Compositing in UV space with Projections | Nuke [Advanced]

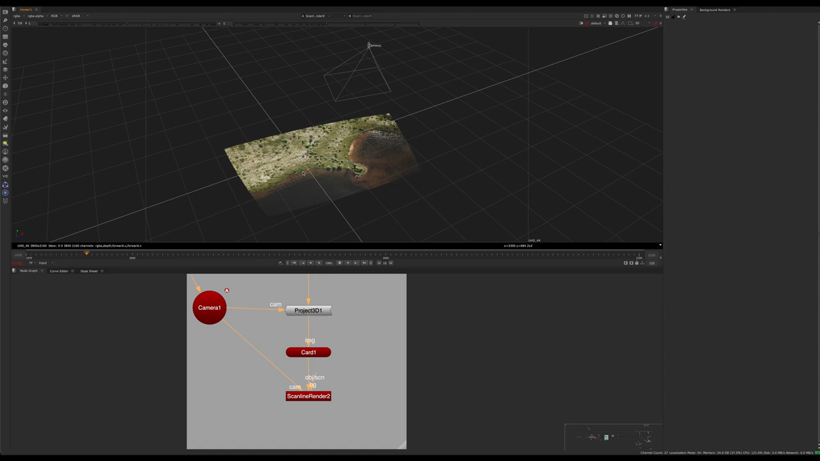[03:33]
uh basically if you place this 3d object or 3d card in the right spot it's going to look like everything's kind of stabilized so yeah it's kind of a glitchy cache here uh hard to play kind of in 3d that's kind of a nukes uh thing there but yeah you can see that basically the frame rotates around
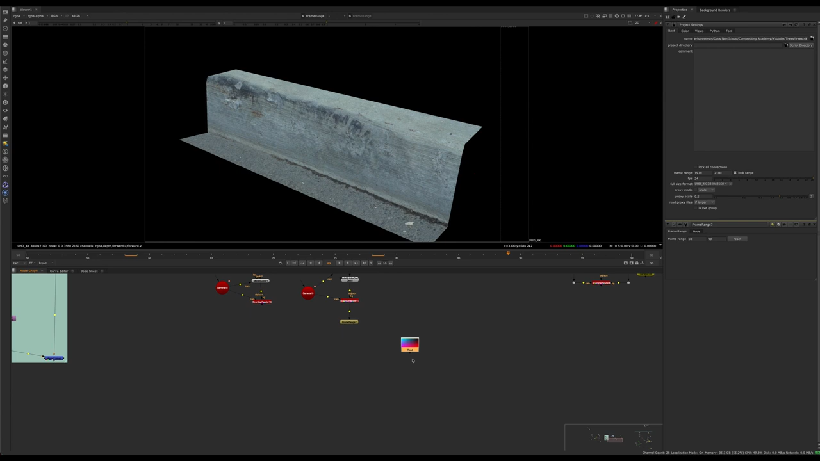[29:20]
this projected out so now we're going to go back into the concept we were talking about earlier which is uvs so i'm going to copy the original footage down here and uh in this scan line remember we want to put it in a square it's just going to be easier so i'm going to reformat
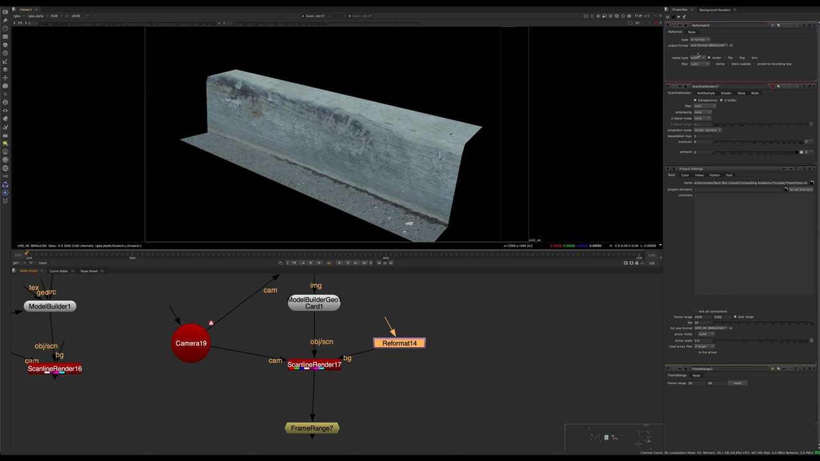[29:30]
it to uh we'll say i'll just say square 2k or we could do 4k square as well let's square 2k and then switch the mode
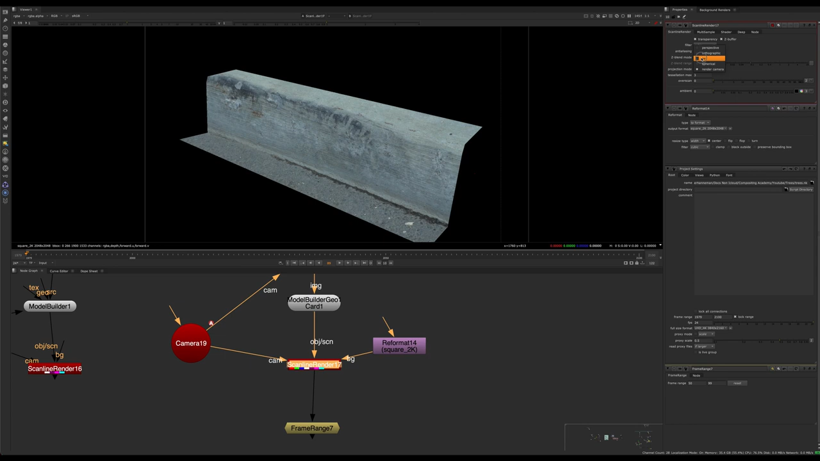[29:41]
to uv so now we have the uvs unwrapped and we can see that we have this curb